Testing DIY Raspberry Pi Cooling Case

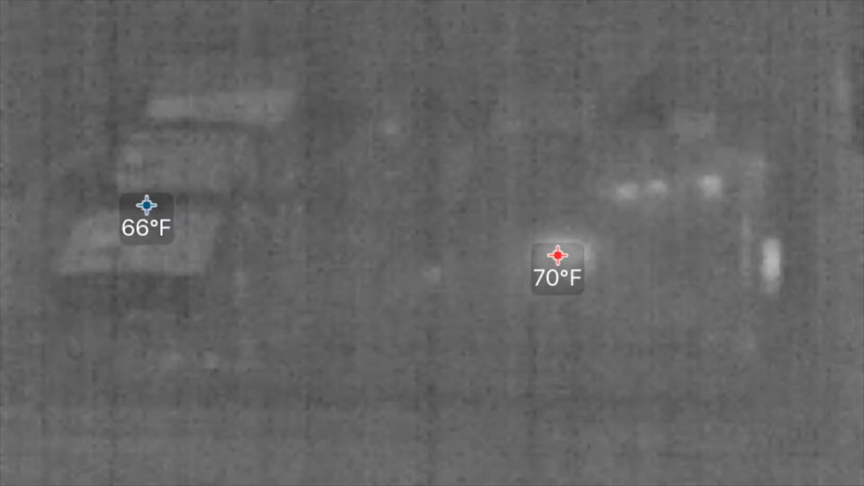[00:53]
So just sitting out in the open air and I will fast forward to the end of the video So that you guys
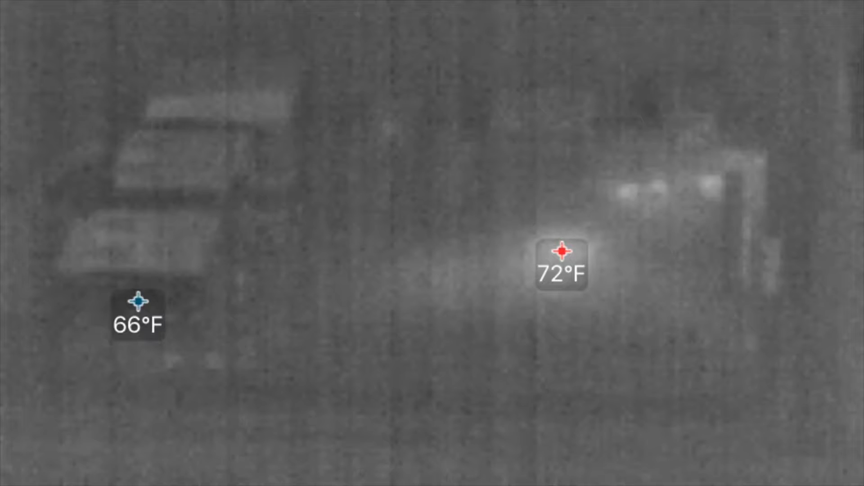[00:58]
On screen: min 66°F
can see what the max temperature got to so you don't have to wait around and watch this thing heat up
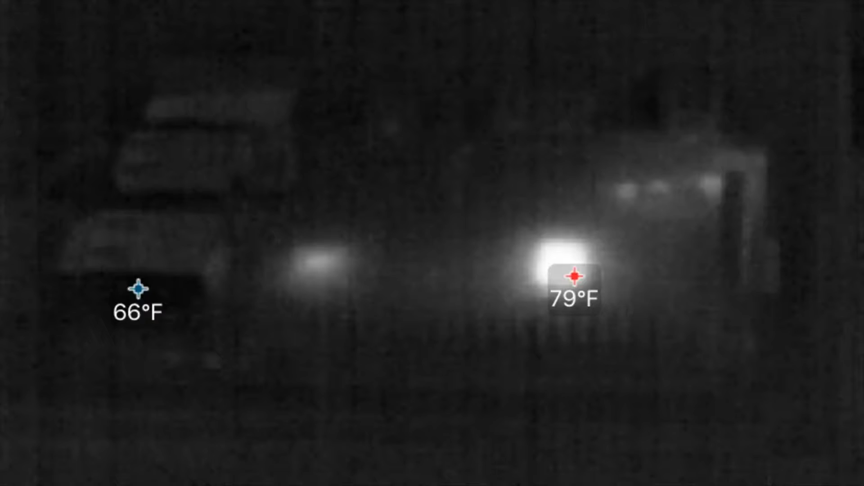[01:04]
All right, so it hit about 84 degrees on the processor there, so That's what I was hot as it got when the case was open. So the Pi was just basically sitting out and open So let's do some testing with it closed
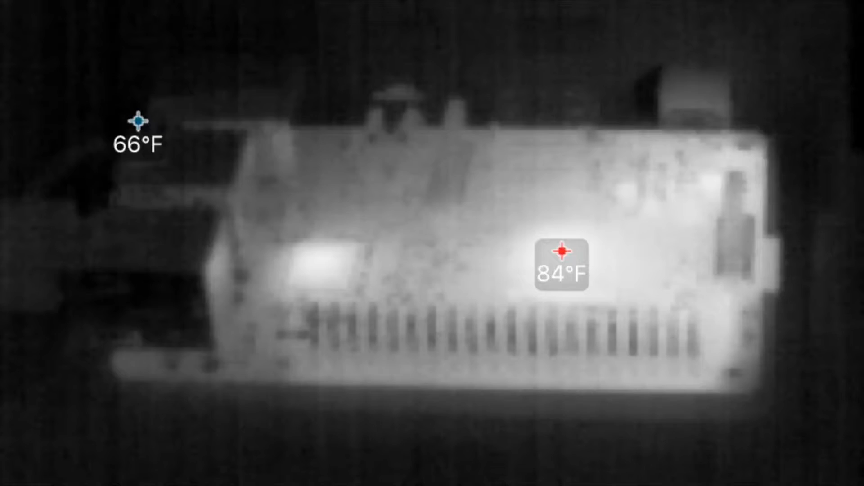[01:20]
All right, so I'm opening the case here and there you go 100 604 ish degrees when the case was just closed and the fan was not
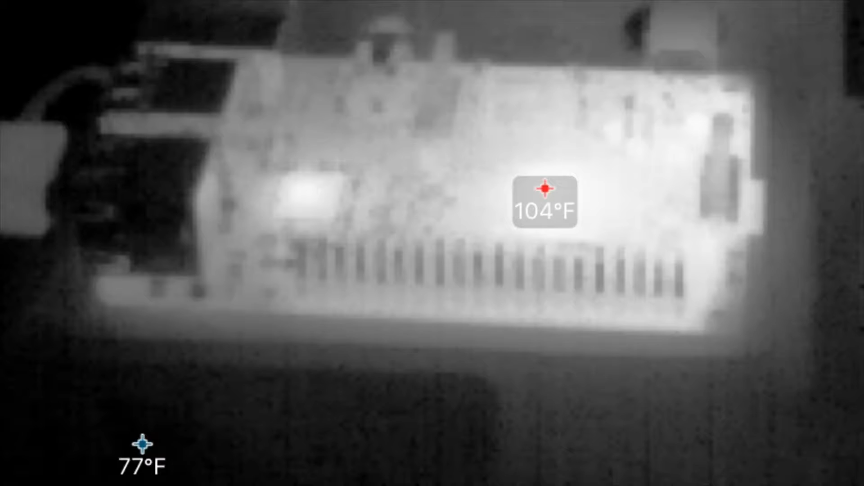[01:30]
On screen: min 77°F
on so that's obviously much hotter than What it was when it was open Now, let's see if we turn the fan on how much we can cool this thing down by
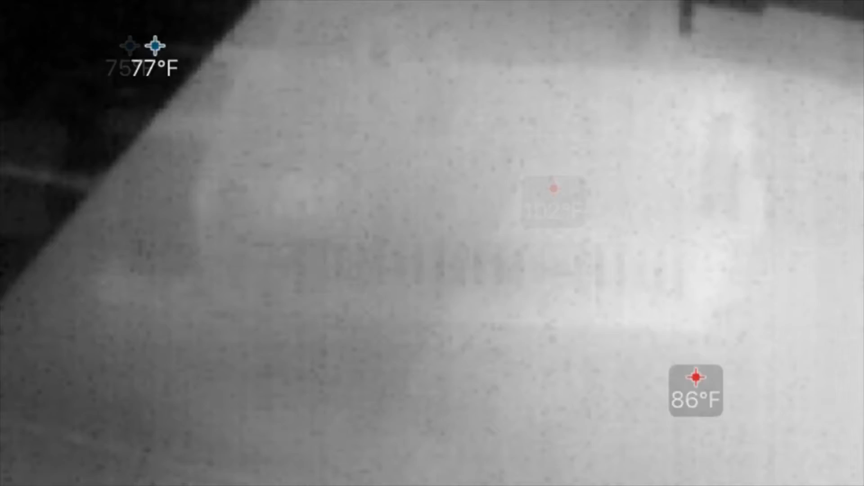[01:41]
So apologize for the bad video here,
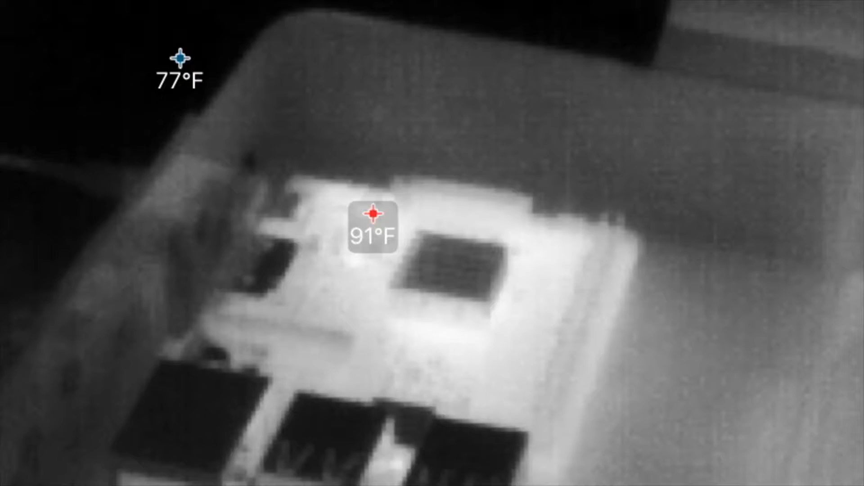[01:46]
but we are at about 91 degrees So that's roughly 10 degrees cooler, which is quite a bit But I'll let's also look at
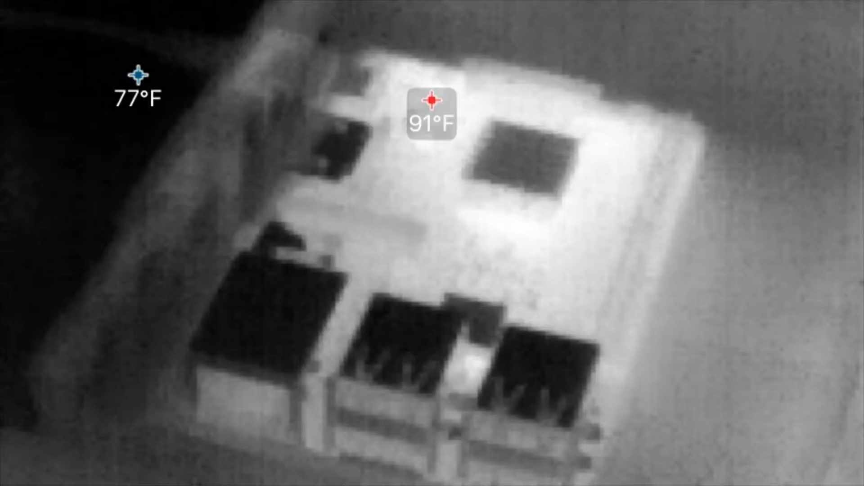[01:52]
the internal temperatures and compare those All right,
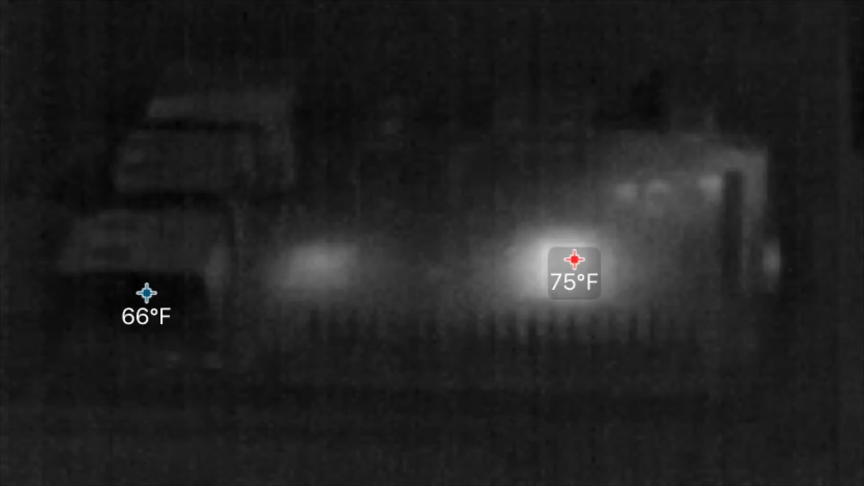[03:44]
Now the reservoir pie was on like no load basically there wasn't really anything running on it But either way it still cooled down quite a bit.